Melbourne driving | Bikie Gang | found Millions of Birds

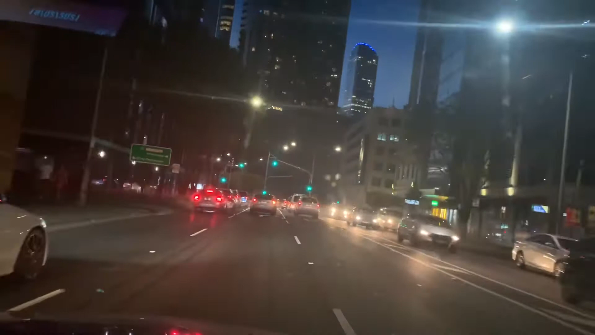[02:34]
Central Business District. Or City... Business District. I don't know. CBD. What it stands for. I need to Google that. Or you can Google it for me. This is... This used to be a tallest building. Which is Eureka Tower.
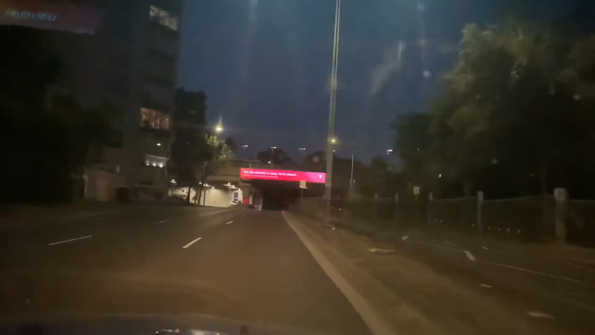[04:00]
This is the mini town guys. You can see... St. Kilda Road is on top of this bridge.